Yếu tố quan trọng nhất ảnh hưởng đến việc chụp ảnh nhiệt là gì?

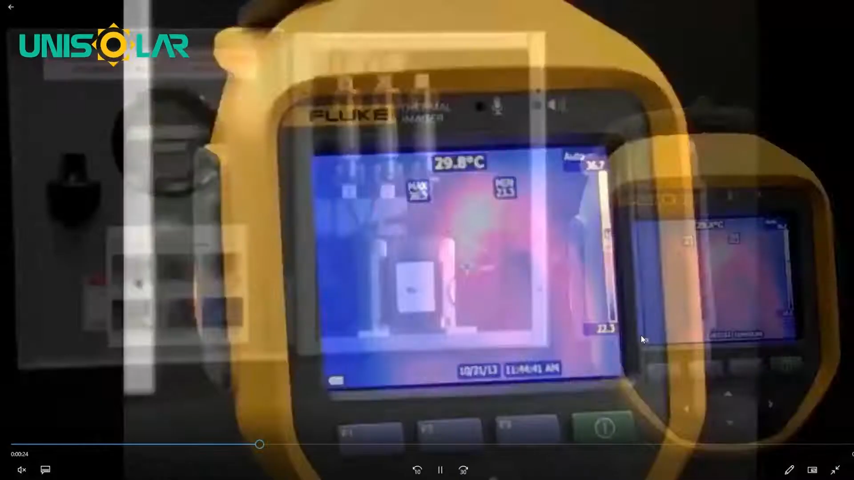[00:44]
On screen: spot 29.8°C
và cái nhiệt độ cao nhất của nó đang ghi nhận là 36 độ C ha, 36 độ C.
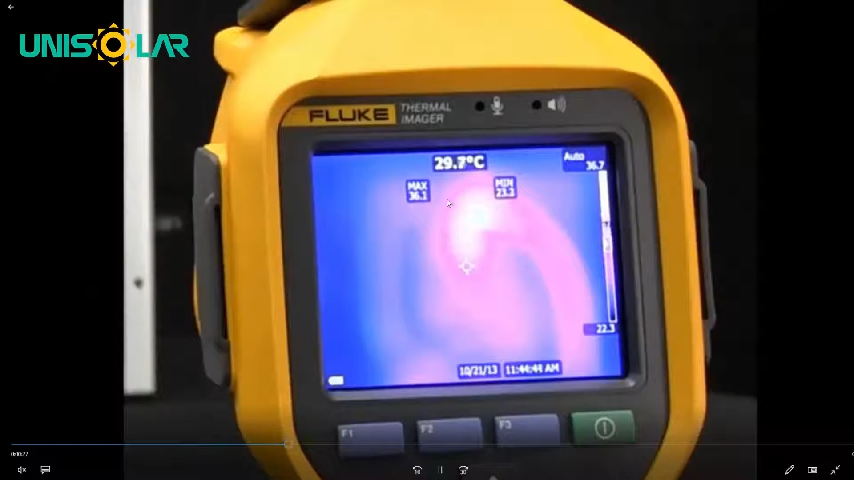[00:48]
On screen: spot 29.7°C
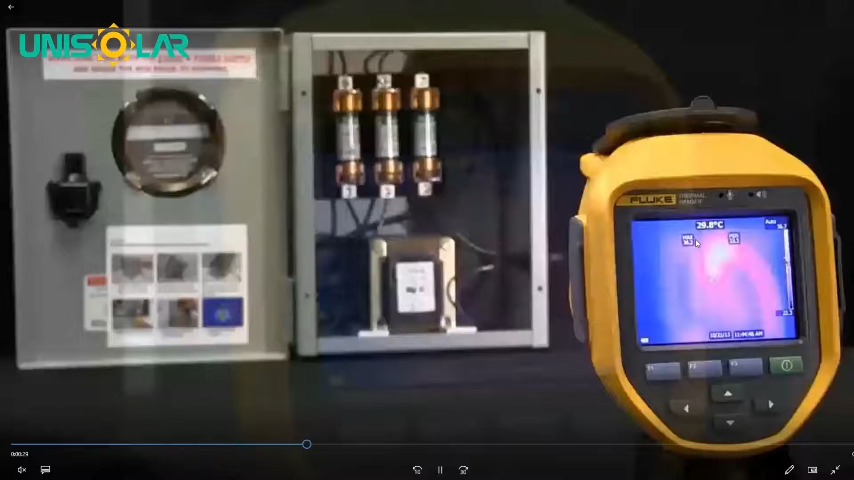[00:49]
On screen: spot 29.8°C
Rồi, thì anh em cùng coi là sau khi lấy net á, cái nhiệt độ nó thay đổi như thế nào nha. Sau khi lấy net rồi nè, cái bức ánh nhiệt nó đã rõ ràng, anh em có thể thấy là cái nhiệt độ tại pha giữa, nhiệt độ tại pha giữa nó đã thay đổi từ 36 lên 72 rồi ha.
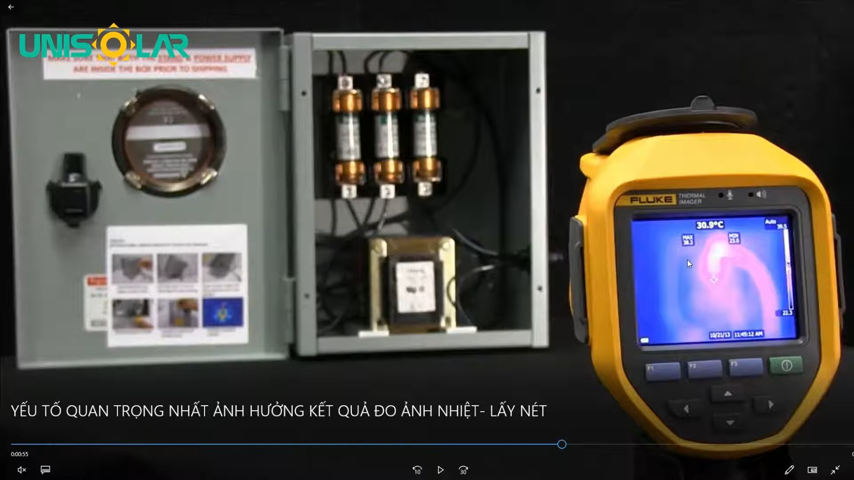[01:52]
On screen: spot 30.9°C
Anh em có thể thấy là cái nhiệt độ thực tế ở đây là 72. Nhưng mà khi mà mình có lấy net, nhiệt độ mình cứ nhận được có 38 thôi. Maximum là 38 thôi. Thì cái lúc đó theo cái quán tính của mình á, mình là nghĩ là đây là một nhiệt độ bình thường, nhiệt độ bình thường của những cái mơ nối hoặc là trong tương tủ. Mình bỏ qua, mình bỏ qua cái sự cố này. Và nó gây ra nguy hiểm. Và cái việc mà mình chụp hình nó không đúng như vậy á, thì nó cũng sẽ ảnh hưởng đến cái việc mình phân tích, mình đánh giá, mình báo cáo cái bức ánh nhiệt sau này ha. Thì lời khuyên của tôi là khi anh em lựa chọn cái camera nhiệt á, anh em lên lựa chọn những cái camera nhiệt, nó có cái chức năng là autofocus ha.
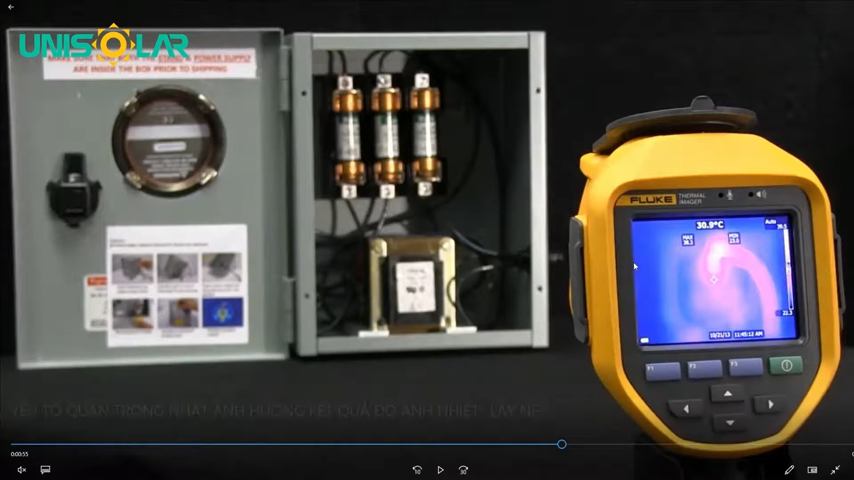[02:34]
On screen: spot 30.9°C
Có nghĩa là lấy net tự động á. Ví dụ như là cái camera nhiệt của Fluke này nè, nó có cái chức năng là laser autofocus, tức là lấy net tự động bằng tia laser. Thì anh em cùng xem ha.
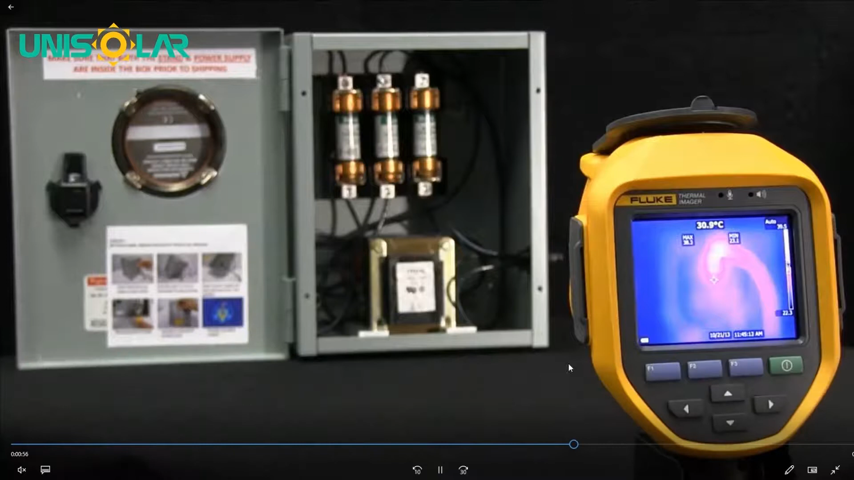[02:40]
On screen: spot 30.9°C
Thì khi mà anh có đủ phiên, ảnh nhấn vào cái cò lấy net á, thì sẽ có một tia laser nó nằm đây ha. Đây ha, tia laser nè. Đó, thì camera sẽ lấy net cho anh em, và đồng thời camera cũng sẽ đo cái khoảng cách từ camera cho đến cái vật thể. Thì cái điều này cũng rất là tiện luôn, cho cái việc mà anh em mình đo đạt những cái mối nối, những cái tấm pin trong hệ thống của mình.
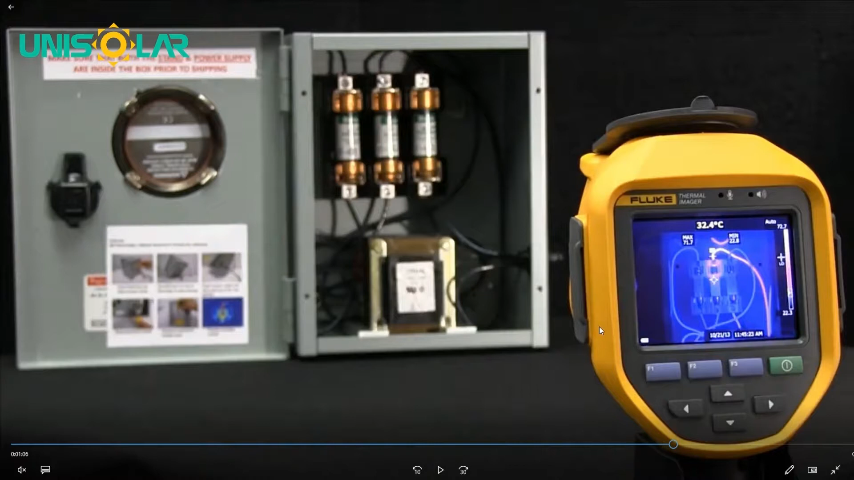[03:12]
On screen: spot 32.4°C
Thì đây là một cái chức năng anh em nên cân nhắc khi mà anh em lựa chọn cái camera nhiệt ha. Rồi, cảm ơn anh em đã theo dõi video, và hẹn gặp lại các anh em trong những cái video sau.